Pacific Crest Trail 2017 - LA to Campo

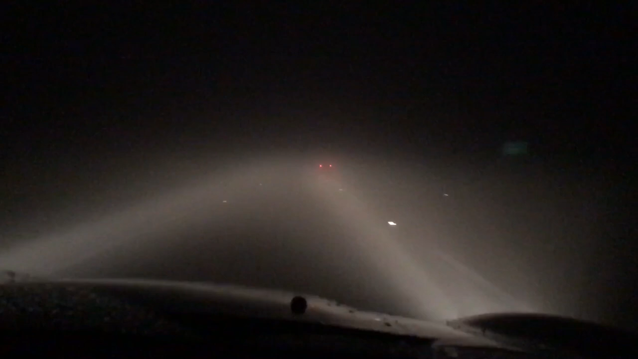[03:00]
And we're going through some heavy ass fog. It's all good though.